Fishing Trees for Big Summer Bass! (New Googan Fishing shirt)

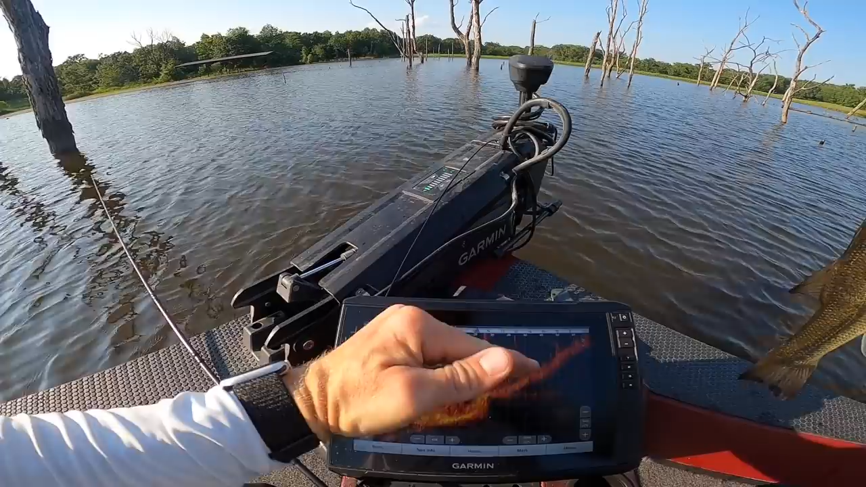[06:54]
It's right at 8 feet and there's some fish hanging out right on that line. I'm going to go ahead and get him back in the water.
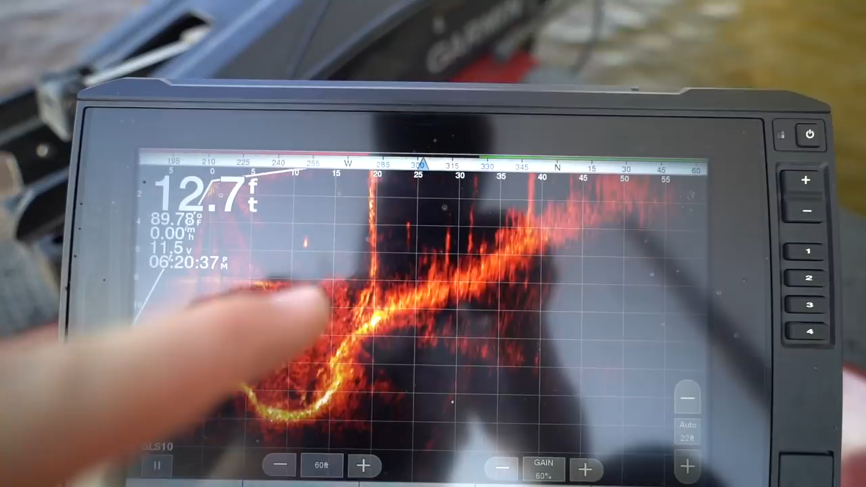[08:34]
On screen: depth 12.7 ft, water 89.78°F, speed 0.00 mph
like there's almost just some more noise being picked up by your sonar or your panoptics, etc.
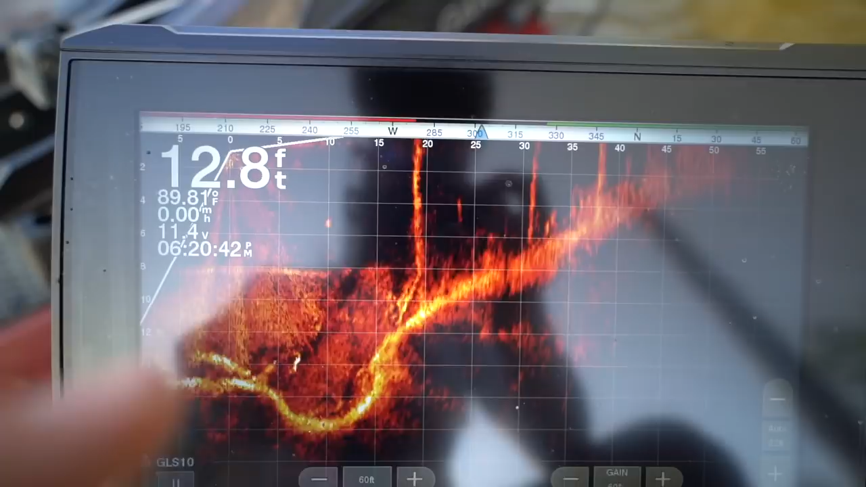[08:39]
On screen: depth 12.8 ft
And you can kind of identify that flat line layer, and they're just hanging out right above it. So I'm not going to bore you anymore with all the scientific talk, but it is coming in handy. We're going to flip the rest of these trees in the shallows and see if we can catch some more fish.